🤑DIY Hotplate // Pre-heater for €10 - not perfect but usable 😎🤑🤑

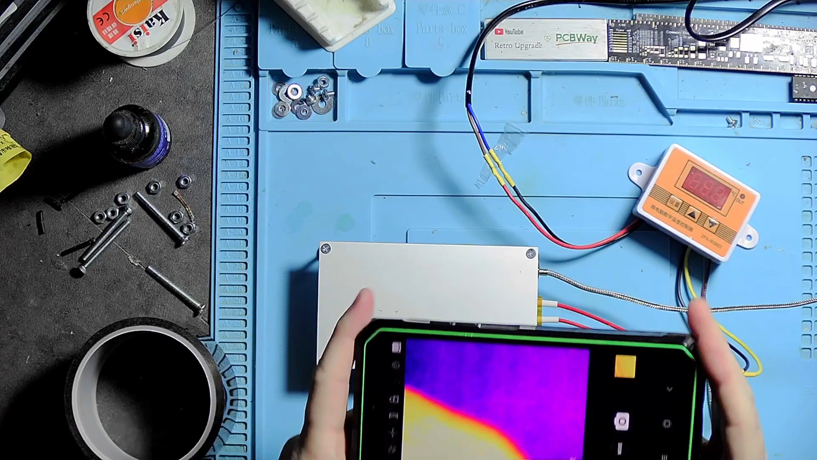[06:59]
boards on this thing so my former camera only goes up to 150 degrees and
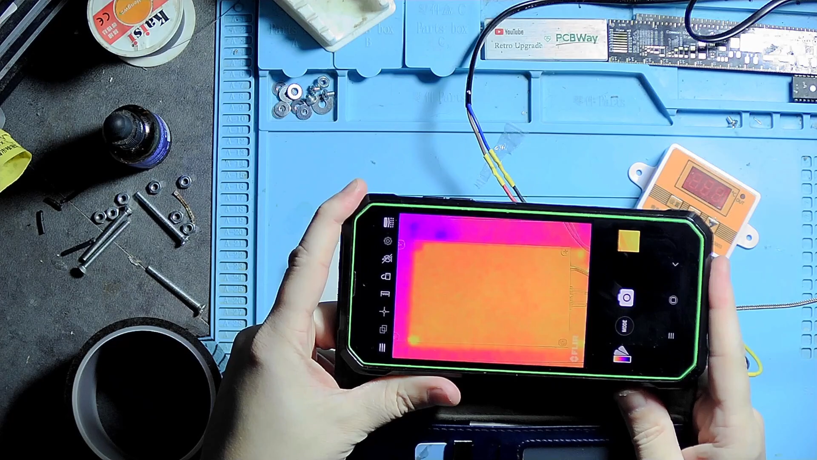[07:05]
it's actually quite fast to get there
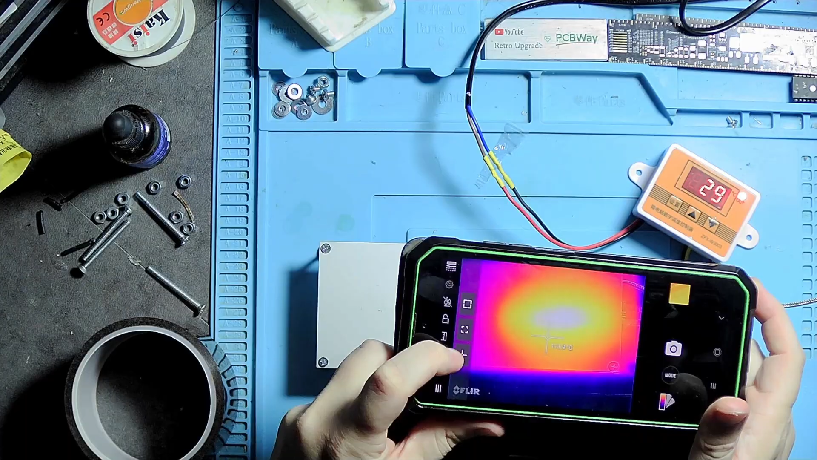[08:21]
the firmer camera here as you can see it gets up to temperature really quickly so it's at 150 but if you check the temperature gauge on the it's not going up very fast so unfortunately the